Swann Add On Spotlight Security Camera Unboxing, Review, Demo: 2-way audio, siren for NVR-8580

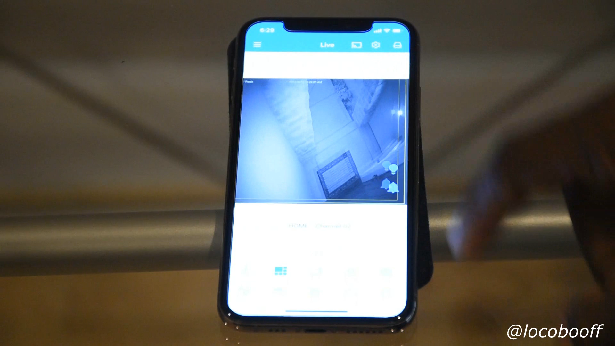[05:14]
Now, um, I'll go to the one on my front porch. And as you can see, I have two new icons here on the right hand side. One looks like a light bulb.
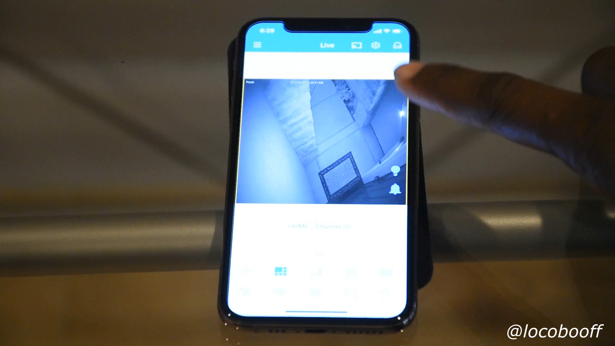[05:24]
The other one looks like a bell that is to cut the light off and on. And that is for the alarm. If you want to cut the alarm off and on.
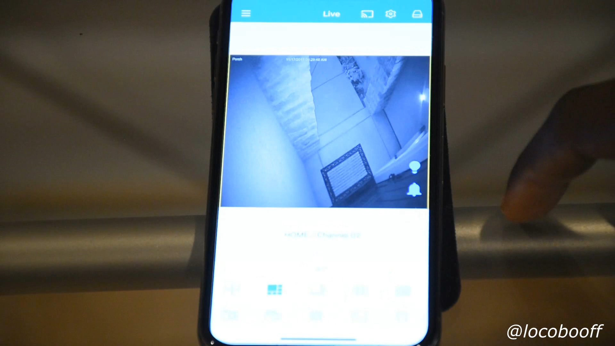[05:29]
So if I want to cut the light on, you just press it there. It's going to take a second. And then now you see the light has cut on and you see how more, uh, illuminated that area is.
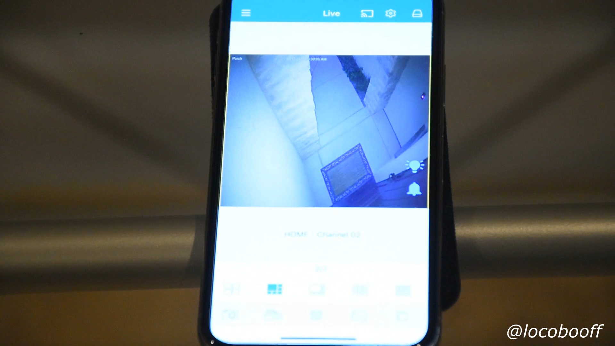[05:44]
So I'll go ahead and cut it off.